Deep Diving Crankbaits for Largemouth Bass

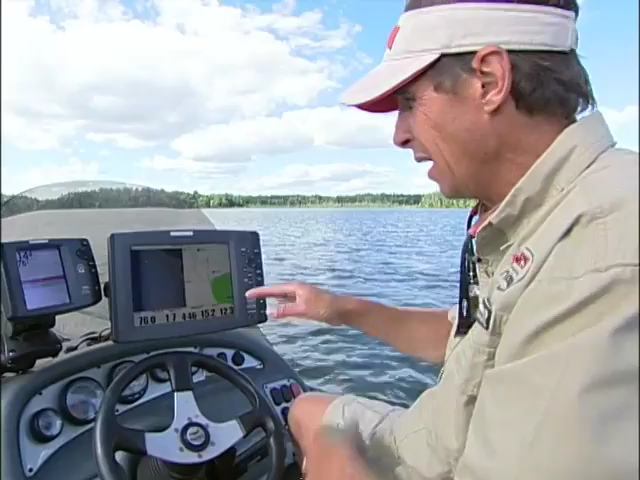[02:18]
The top of the rock spine, as you can see, it's just starting to come into view right now.
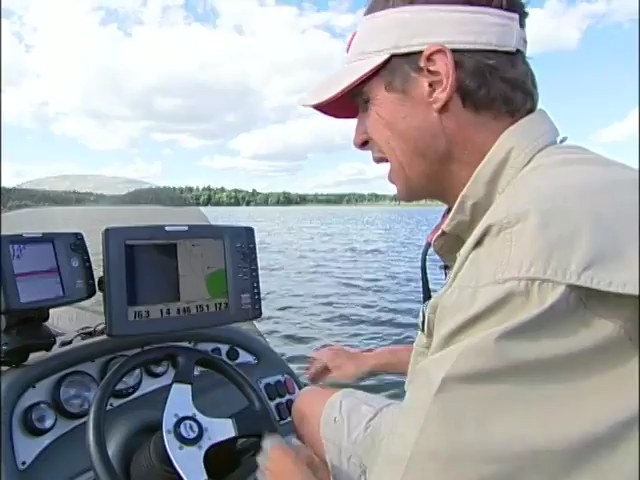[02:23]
I got a side imaging here, and it really gives you a very distinct view of how these fish are positioned and what they're actually positioned on. As you can see, what this is, is a very thin spine of rocks on the side imaging.
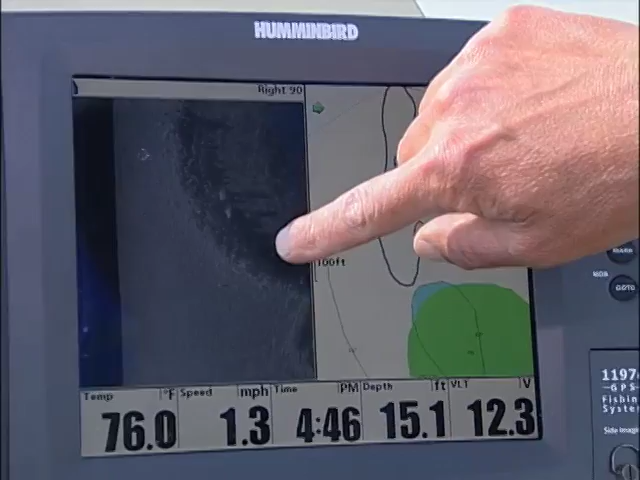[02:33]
On screen: depth 15.1 ft, speed 1.3 mph
And these are great big boulders. And the fish are actually positioned on the top of the spine. The spine is actually only about twice the width of the boat.
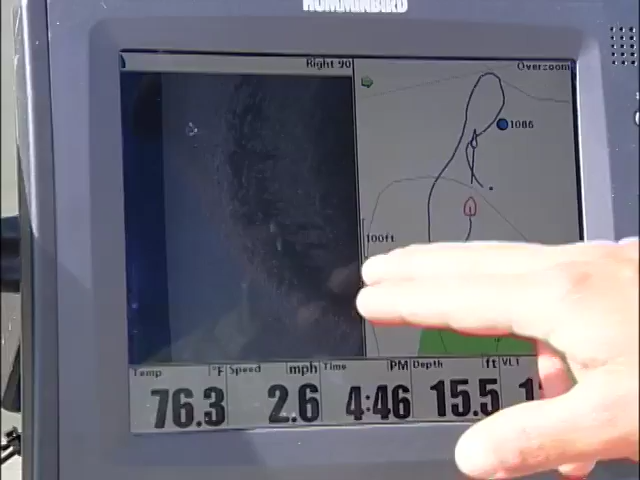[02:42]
On screen: depth 15.5 ft, water 76.3°F, speed 2.6 mph
So what I've done is actually put down three different GPS coordinates
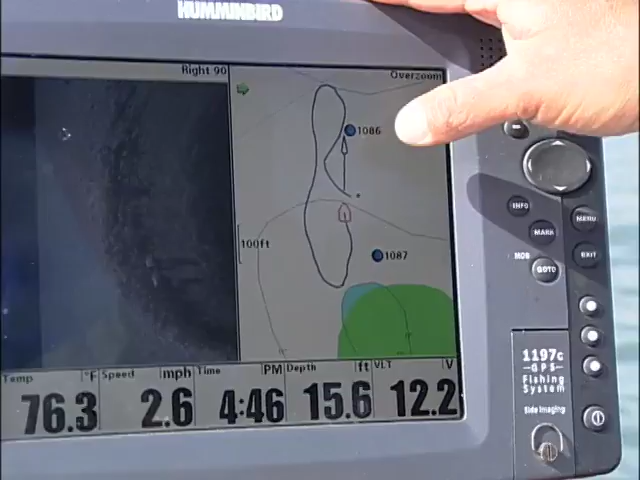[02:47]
On screen: depth 15.6 ft, water 76.3°F, speed 2.6 mph
actually right on the top or the crest of this thing.